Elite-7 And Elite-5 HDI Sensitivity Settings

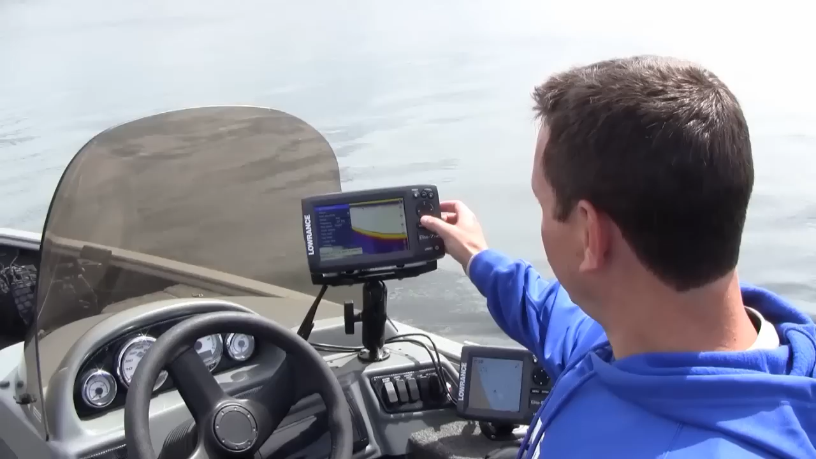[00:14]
your adjustments on this under the first menu gives you the ability to control sensitivity.
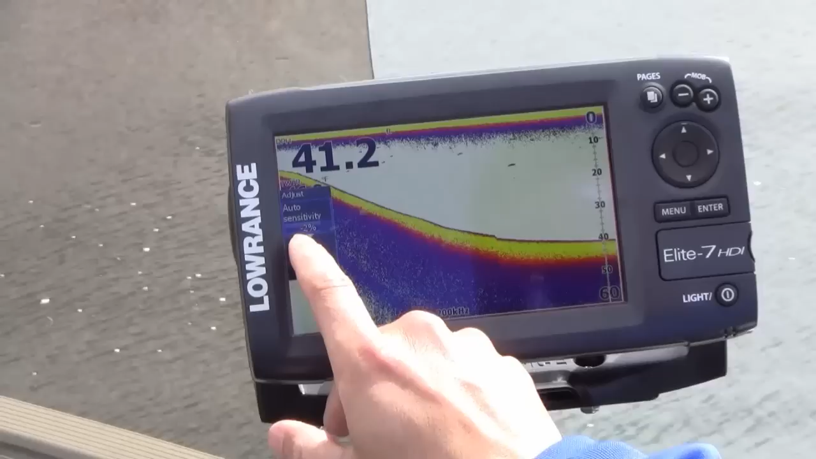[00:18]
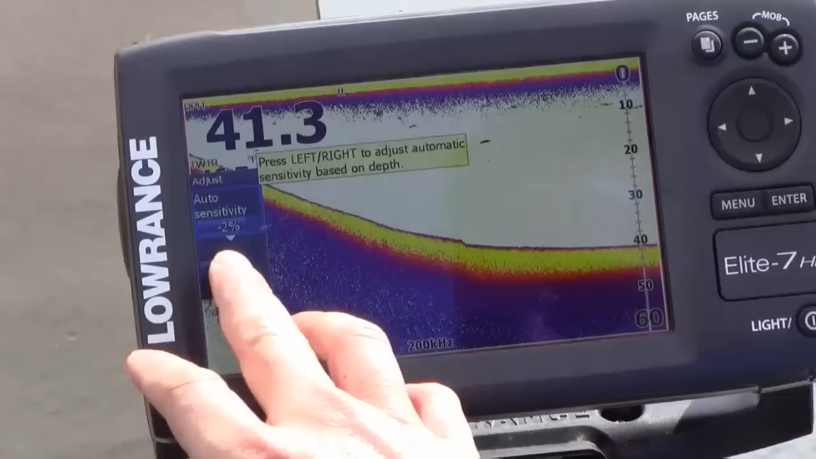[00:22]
The standard is to have it in auto sensitivity and then you have the ability to bias that while still taking
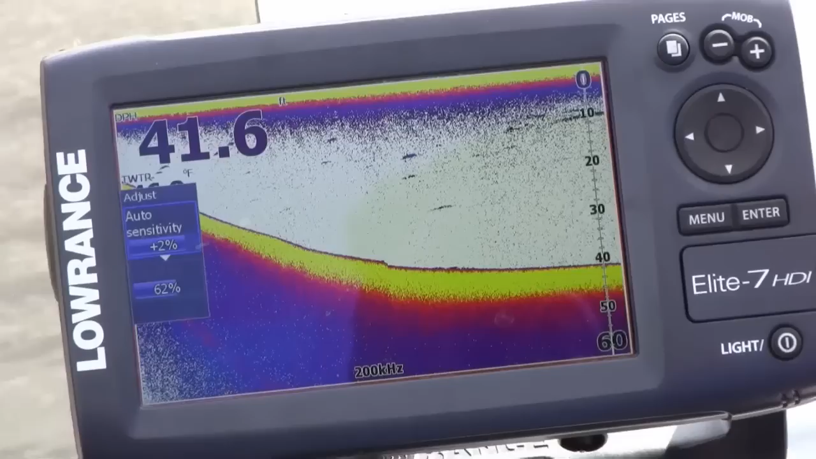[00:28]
the advantage of the system's auto settings plus or minus. So you can see as I turn up the sensitivity you get more detail in the water and as you turn it down you get less detail. So the way you want to set this is so that the meaningful targets that you want to see are available but yet there's not extra stuff that you need.
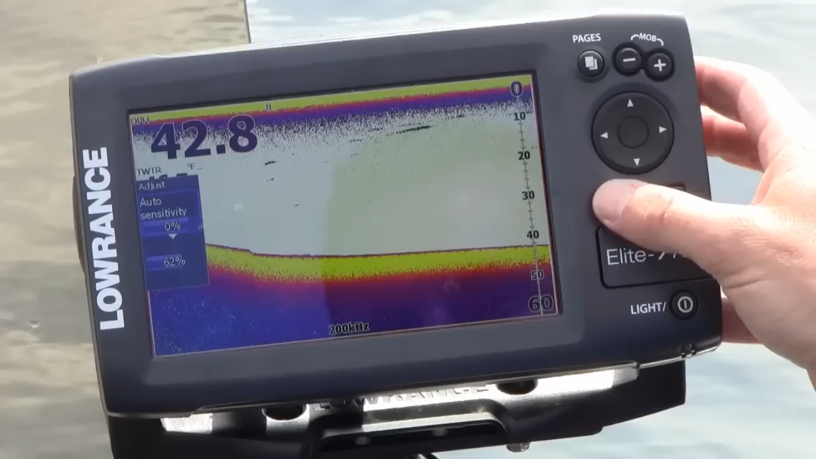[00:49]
There also is the ability to use manual sensitivity. So when you turn off the auto sensitivity
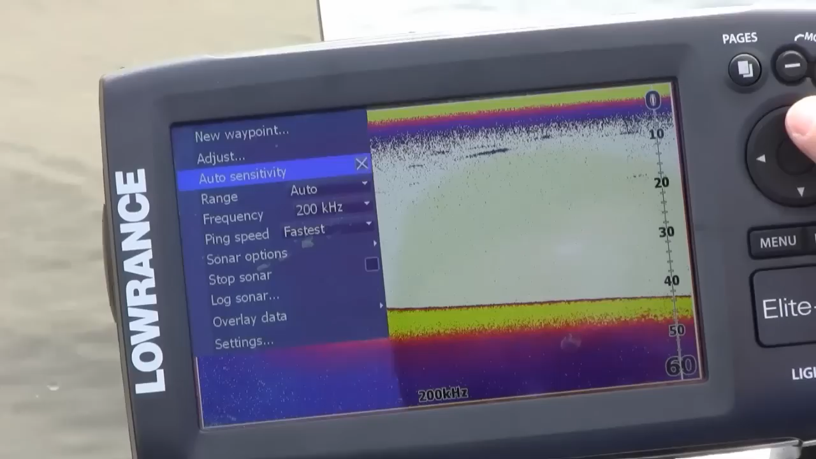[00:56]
and you go to adjust you now have a percentage of 80 and you can turn it up or down from there.
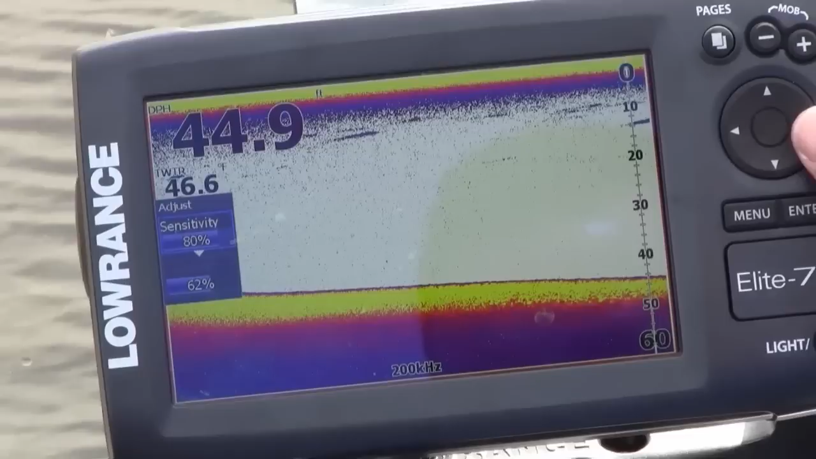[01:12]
if you were you know drop shotting and you really wanted to pick up fine detail you could turn up the sensitivity.
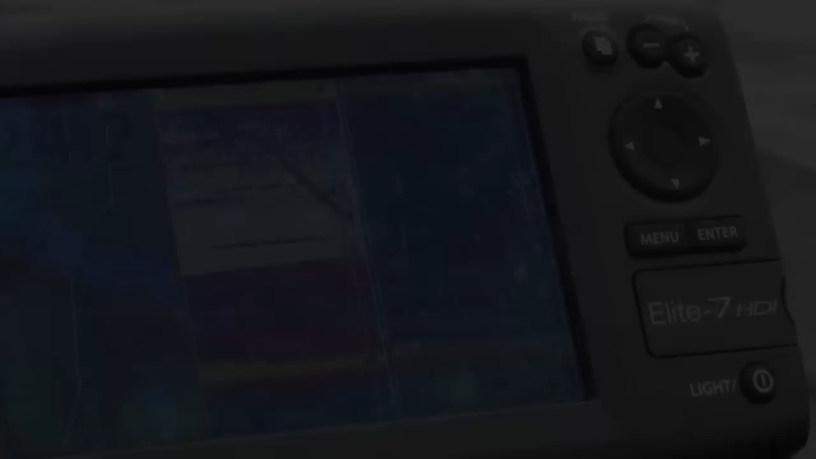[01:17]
So that's how you adjust sensitivity.